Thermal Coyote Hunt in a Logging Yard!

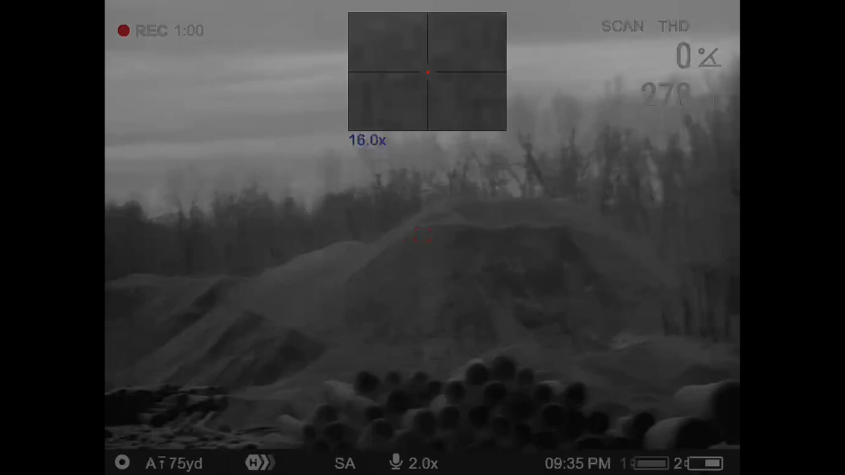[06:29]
That one I definitely hit. I'm just gonna look at it.
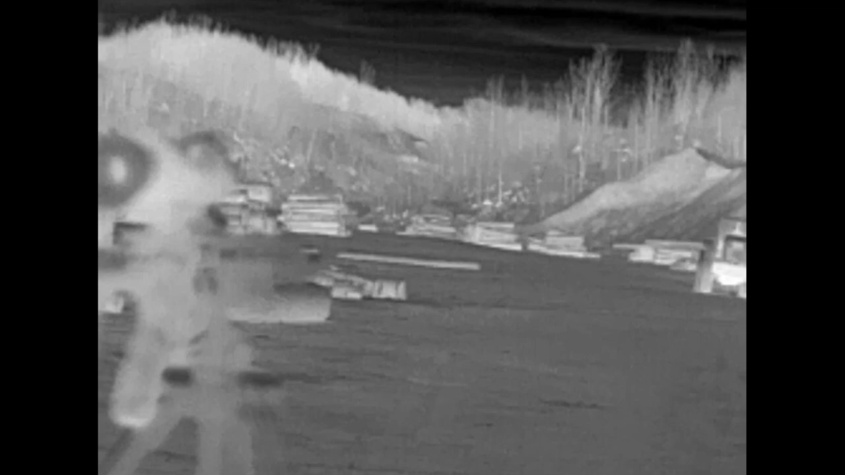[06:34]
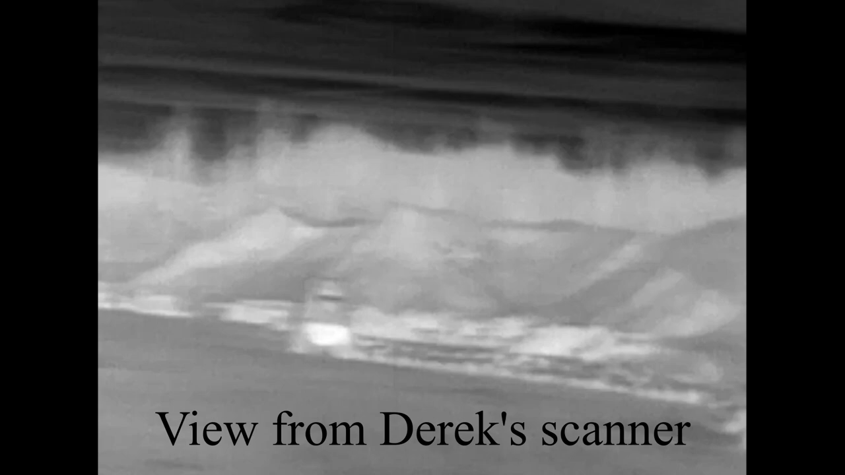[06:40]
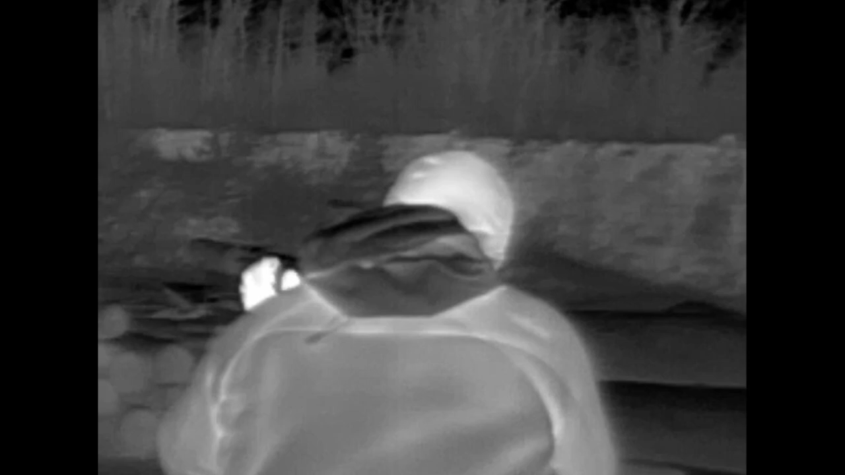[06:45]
You got him. You got it. I'm filming.
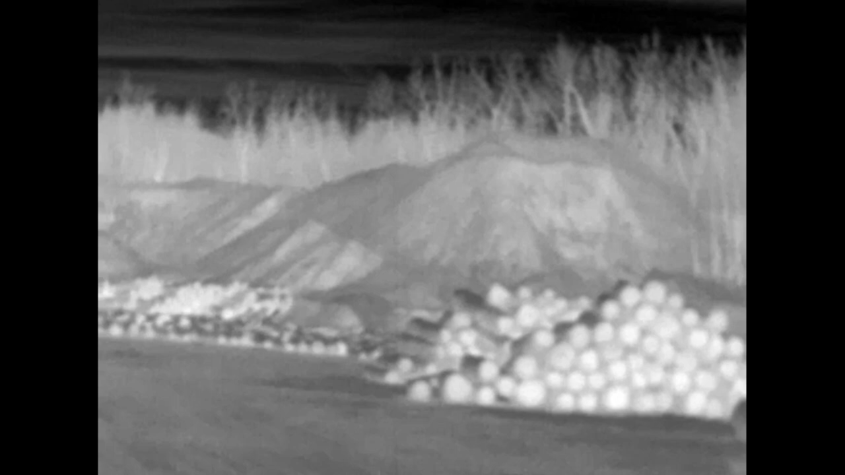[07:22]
I think he rolled down it. Okay, good.
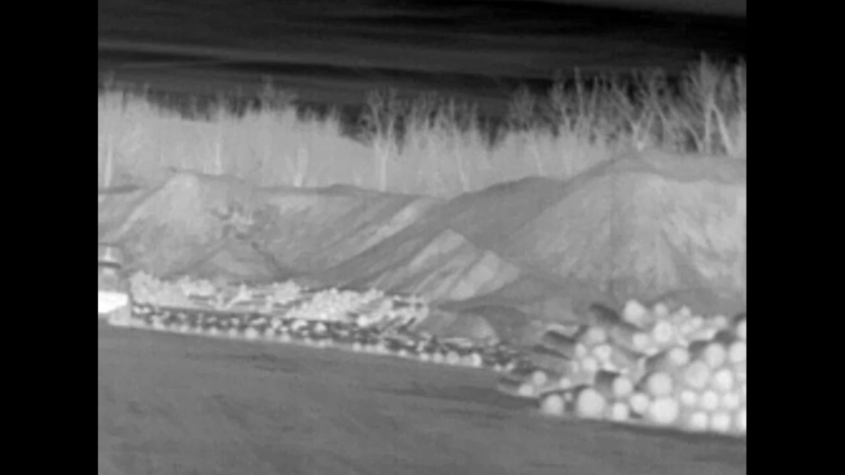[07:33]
Okay. He's coming. You got him? Uh-oh. Yep. Get it, dude.
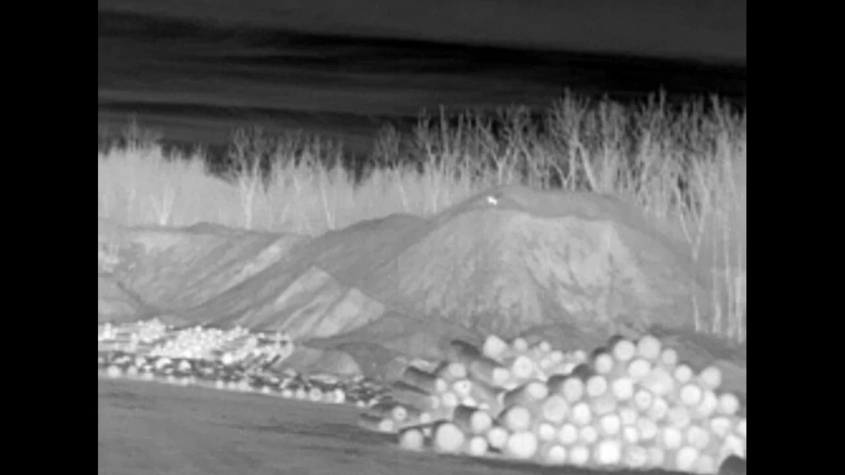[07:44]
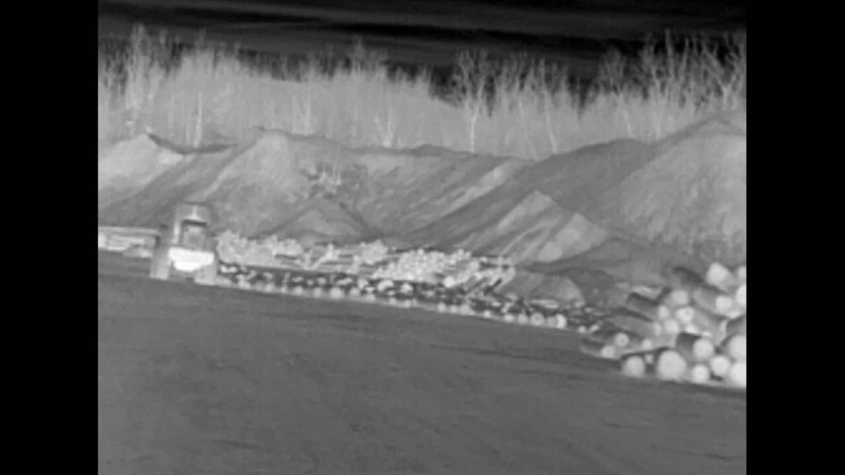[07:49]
Yeah, I think you have two of them laying back there, Josh.
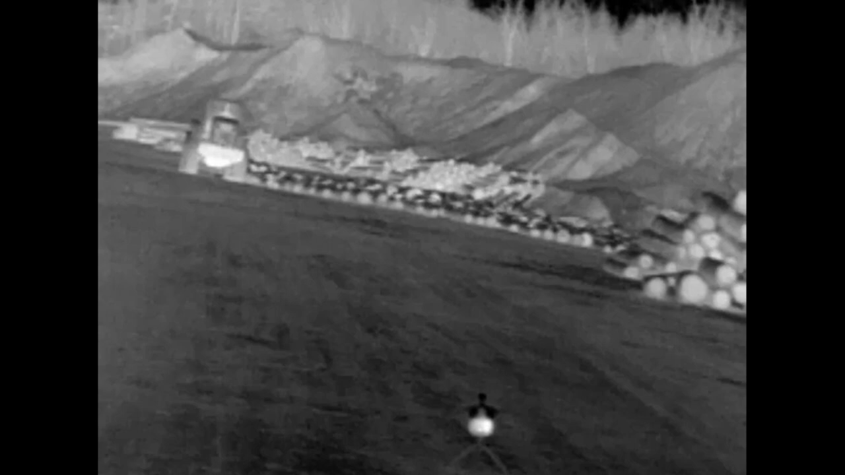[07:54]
That first one you shot did the same thing, but less controlled. Like, it flopped down the backside of that other ridge.
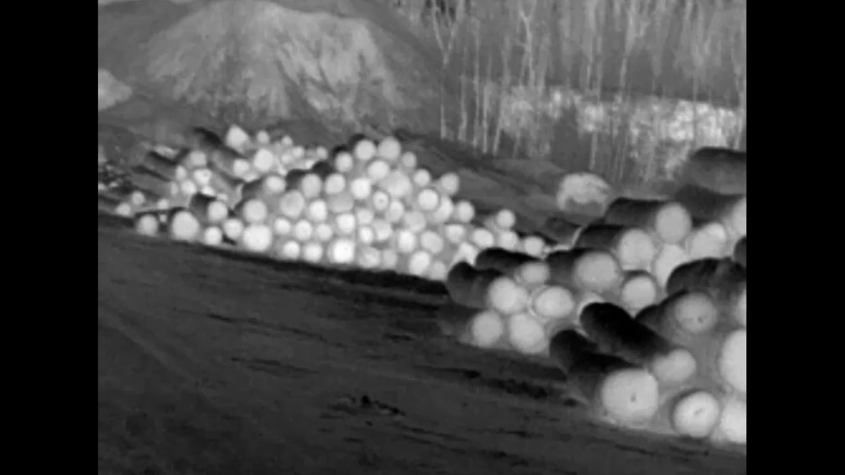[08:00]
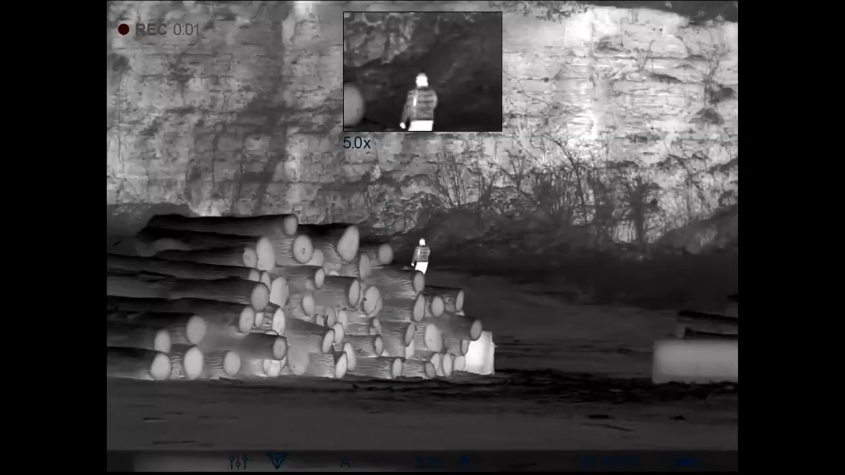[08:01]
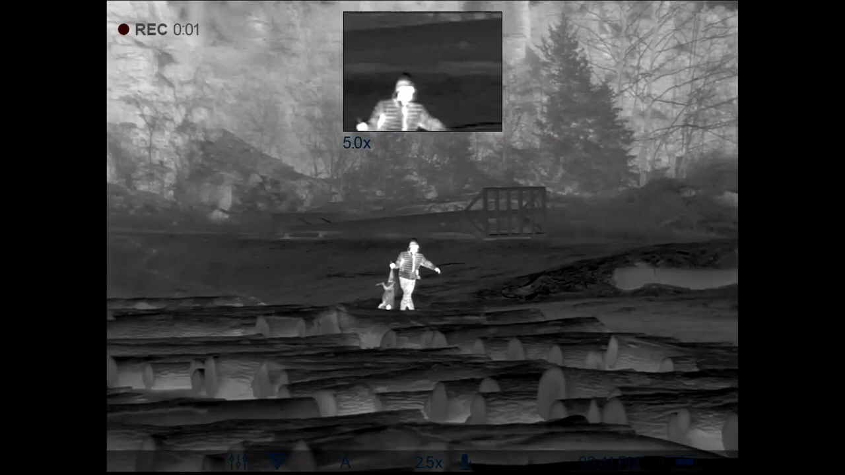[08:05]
There he is with my first one. Boom.
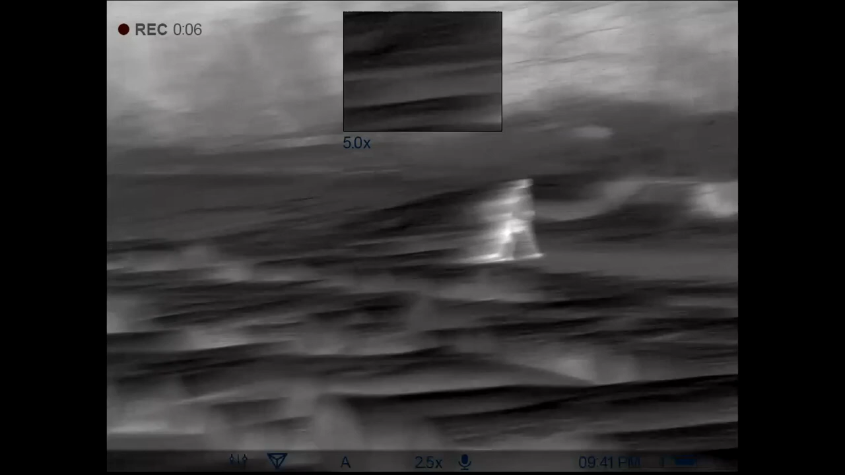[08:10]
Let's see if we can find these up on that hill. There's one right there that came off the hillside. I'm not sure where the other one is.